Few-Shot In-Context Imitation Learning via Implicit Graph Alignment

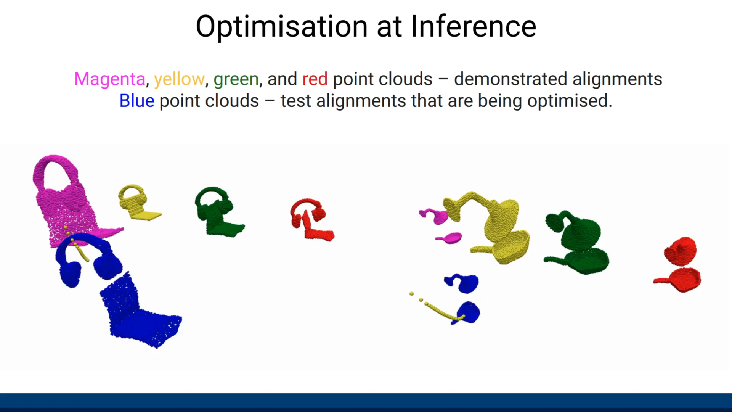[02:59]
This is how such an optimization procedure looks like when we visualize it using initial point cloud observations.
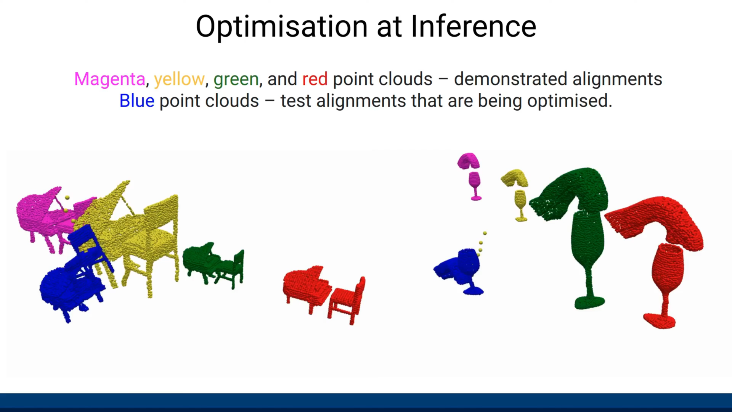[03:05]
Please note that a single learned model is used for all the objects. Our model is able to journalize to novel objects